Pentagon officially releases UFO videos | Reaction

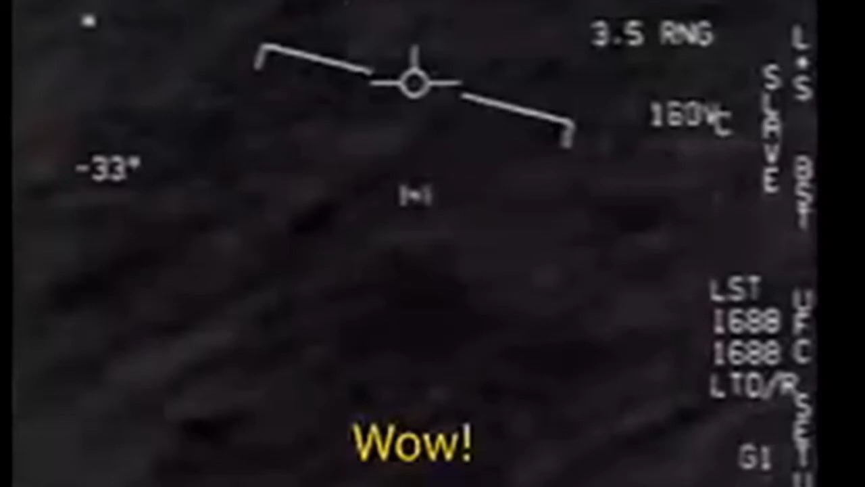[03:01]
Look at that fly Ayan guys, nakakita nyo diba Sinubukan pang hulihin sa target ng sundalo Ang lumilipad na yan Napakabilis po ng lipad What the fuck is that sabi ng mga sundado. So, ibig sabihin, hindi nila alam kung ano talaga yung nakikita nila. Kaya nga Uipon tawag, di ba? Malinaw guys, hindi po siya aeroplano.
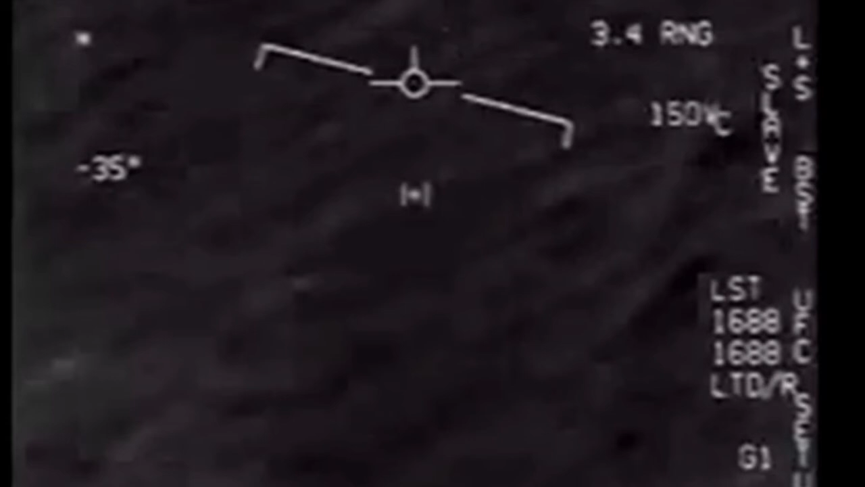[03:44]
At mas lalo namang hindi siya sa Ranggola. Sa bilis na lipad ng Uipon na yan, hindi kaya nagmamaderilin sila dahil baka sila ay maabutan ng COVID-19.